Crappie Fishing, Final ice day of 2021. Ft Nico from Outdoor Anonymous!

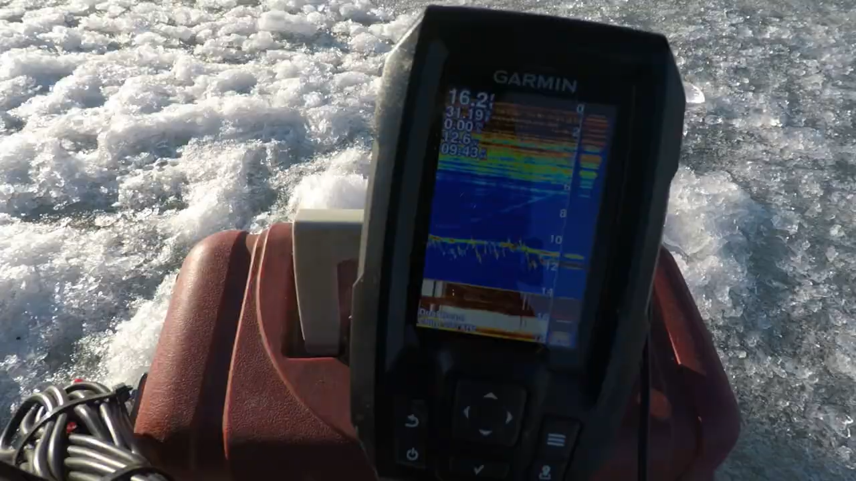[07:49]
guys can see that but look at that just beautiful marks